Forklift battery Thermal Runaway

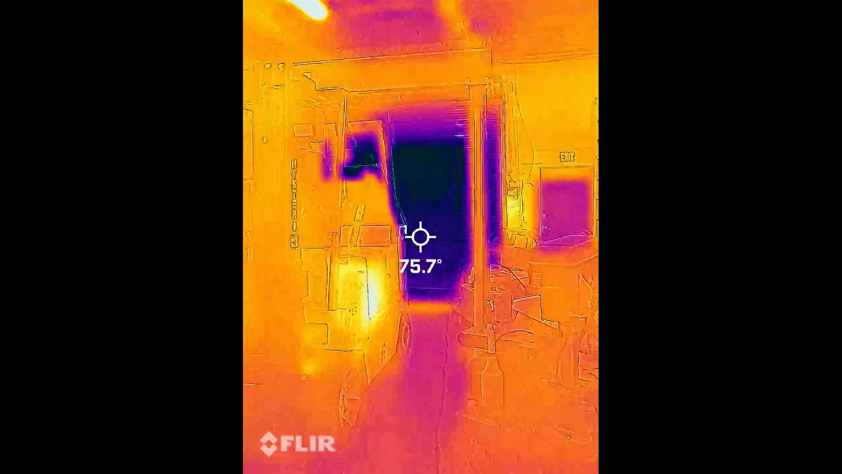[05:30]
alright so this is the forklift
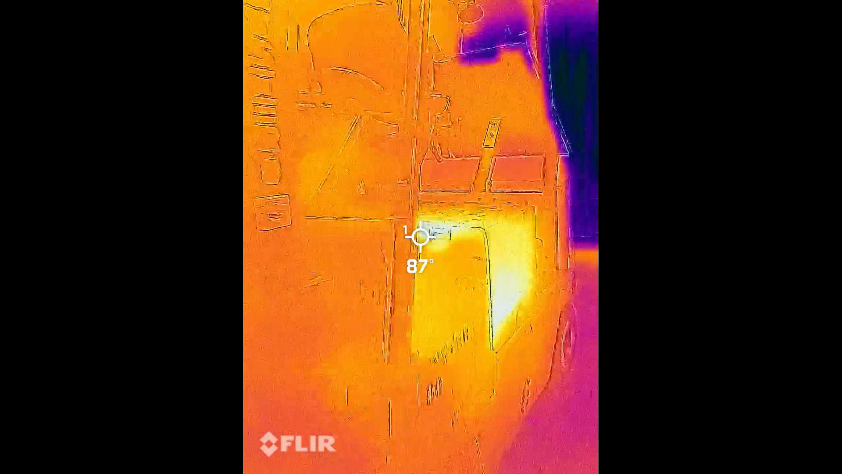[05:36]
with the FLIR camera let me check out this battery
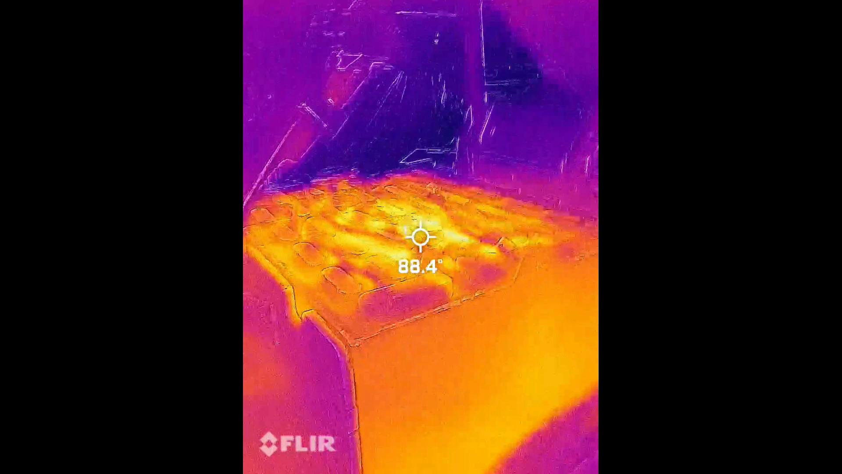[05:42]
definitely got some hot spots of 90 degrees Fahrenheit
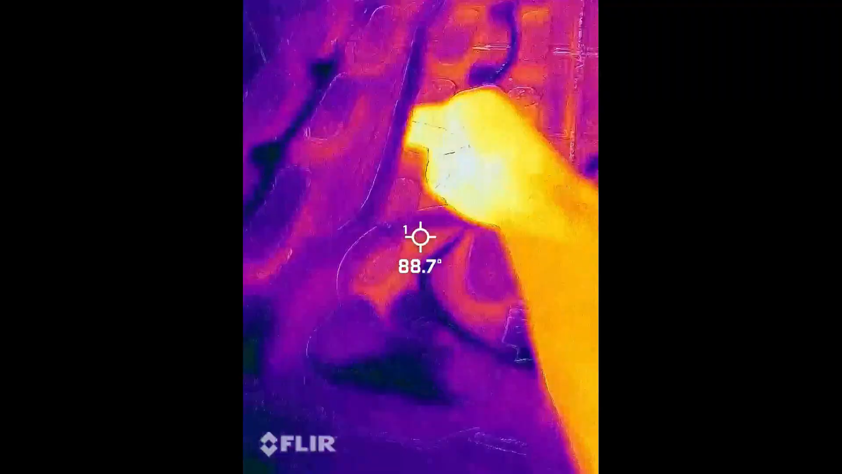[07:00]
so yeah so my temperature is 95 degrees
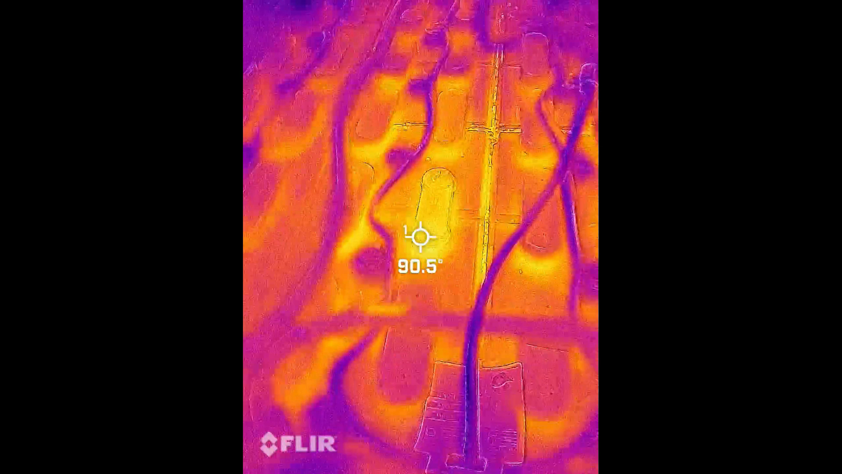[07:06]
and the battery is 90 degrees where
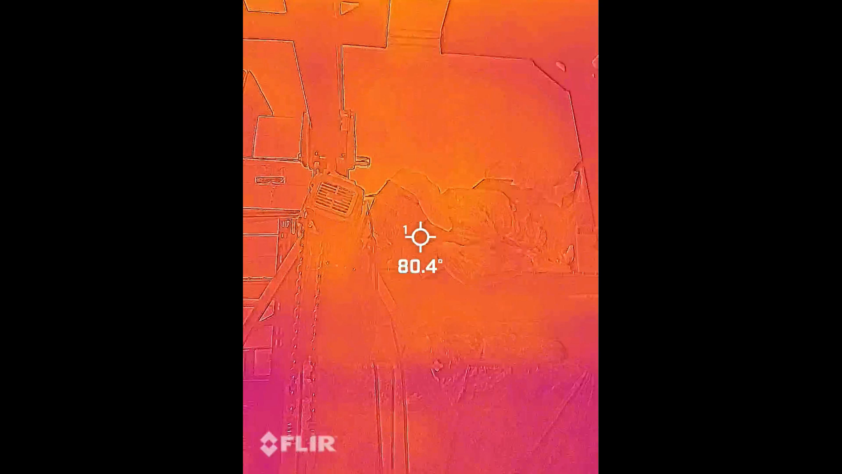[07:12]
background is 81 degrees
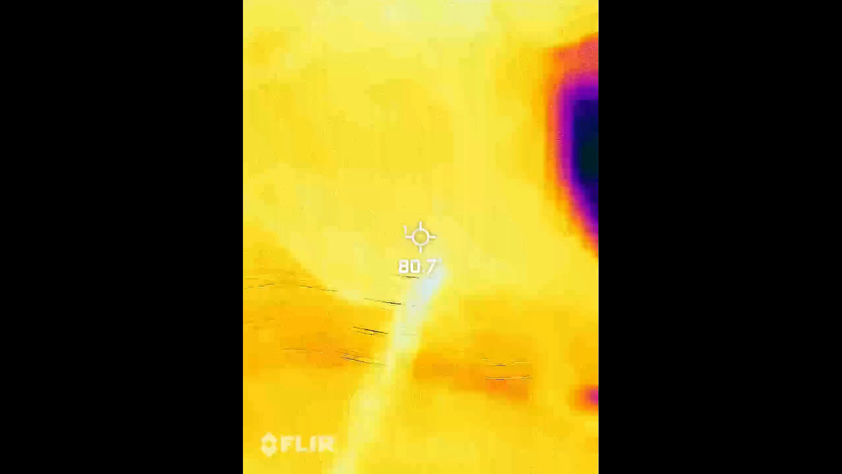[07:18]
and then outside that's the garage door is like 70
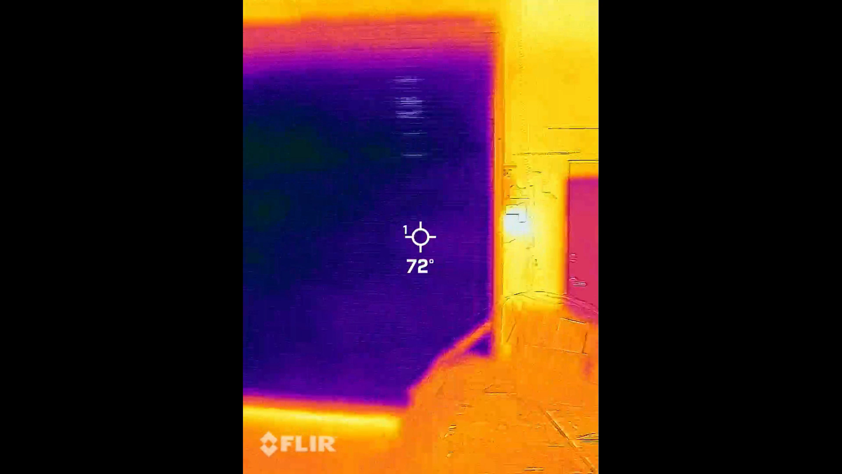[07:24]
71 degrees outside and here we got this battery that's at
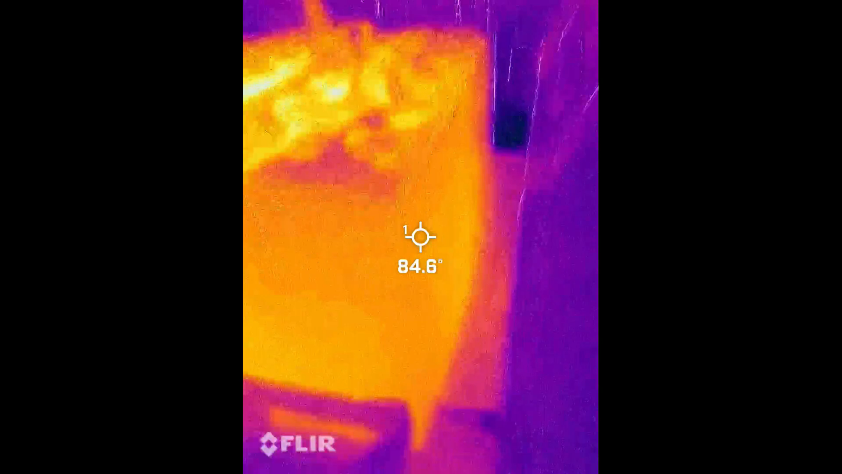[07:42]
definitely hot relative to the background and it's still bubbling